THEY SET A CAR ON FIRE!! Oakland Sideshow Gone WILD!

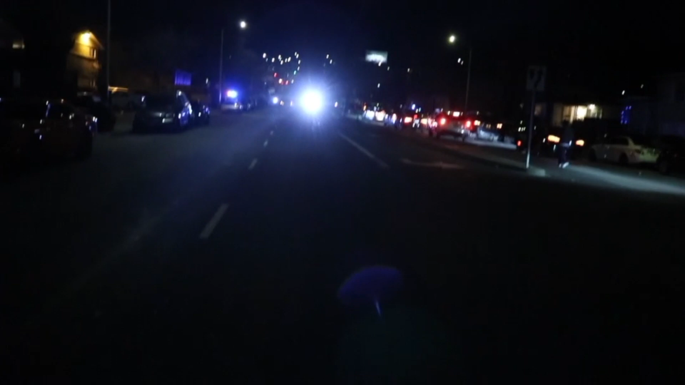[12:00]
Well, we're blocked in currently. Been at the same spot for about an hour, and now they lit a car on fire.